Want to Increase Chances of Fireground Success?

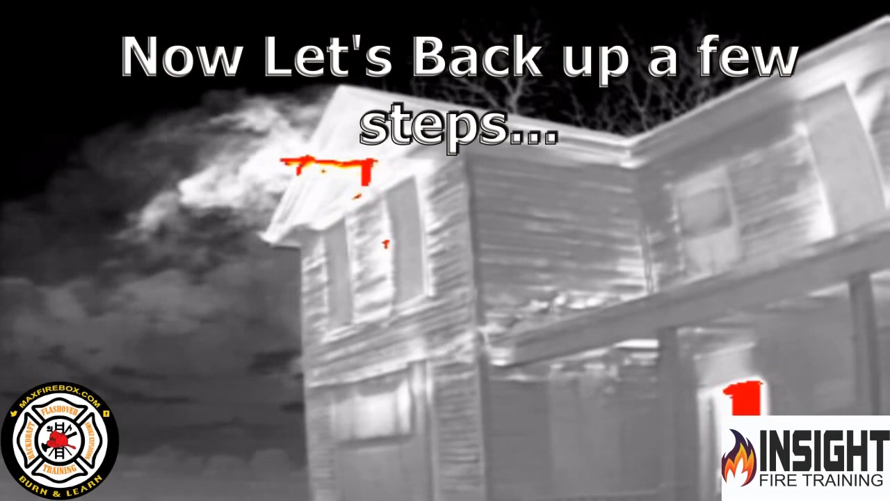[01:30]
So that's with the eyes of the camera, showing how why it's so important to do thermal imaging training, and why it's so important to have that thermal camera whenever you come off the truck to do your 360.